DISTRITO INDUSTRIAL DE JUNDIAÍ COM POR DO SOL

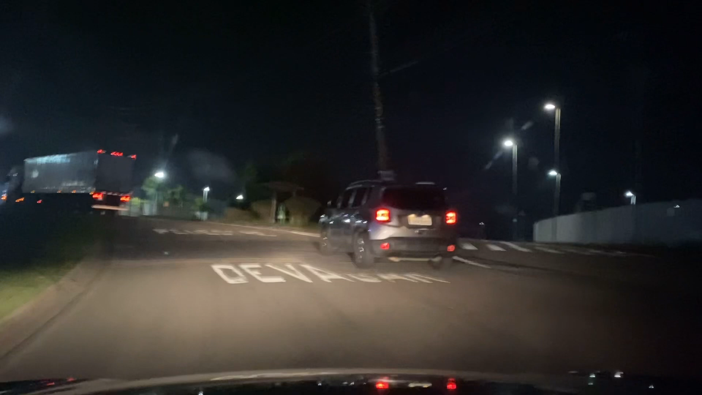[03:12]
tô passando em frente aqui a sadia, demorou lá
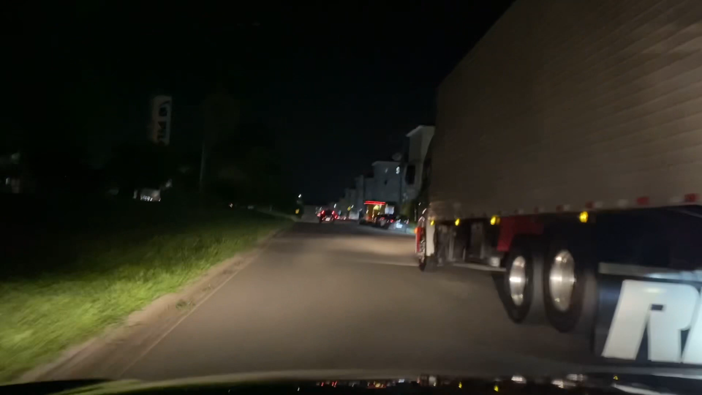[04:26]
tô chegando aqui eu vou dar um pulinho aqui na casa dos meus pais só pra dar um oi ali eles moram aqui perto e aí vou continuar trabalhando vou tentar pegar o Uber até Vinhedo aí pra não voltar vazio, né e fazer um dinheirinho a mais aí tá certo? bom, demorou bastante lá tinha dois, tinha três carros na minha frente mas os três carros demoraram pra lavar, né
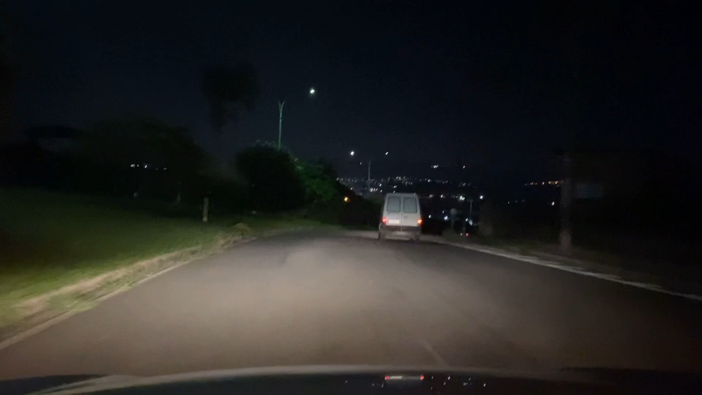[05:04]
a máquina faz a lavagem geral depois eles vão e fazem o detalhe assim por fora, né só por fora eu gosto muito da lavagem desse posto aí por causa disso eles fazem no detalhe passa pretinho, seca bem limpa os vidros, né então agora o carro tá limpo e vocês podem ver que o vidro tá bem clarinho agora bom pessoal, eu vou encerrar o vídeo aqui se você gostou deixa o seu like seu comentário se inscreve no canal também se você não está inscrito aí ativa o sino de notificações e é isso daí pessoal Deus abençoe você sua família aí dê muita saúde a vocês e até o próximo vídeo aí se Deus quiser tchau, tchau pessoal um abraço